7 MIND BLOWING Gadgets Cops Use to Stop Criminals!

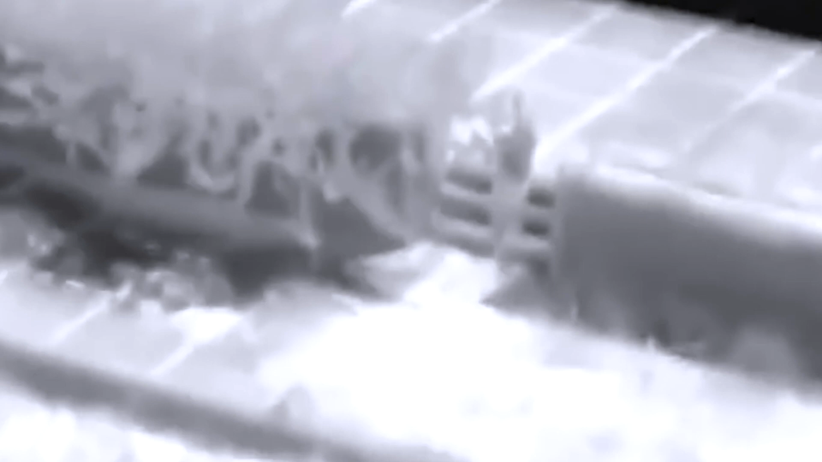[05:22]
What makes Cube impressive is its ability to maintain a stable aerial position, offering high-quality imagery transmitted to a dedicated control panel. With an altitude range spanning 30 to 150 meters, Cube enables comprehensive surveillance.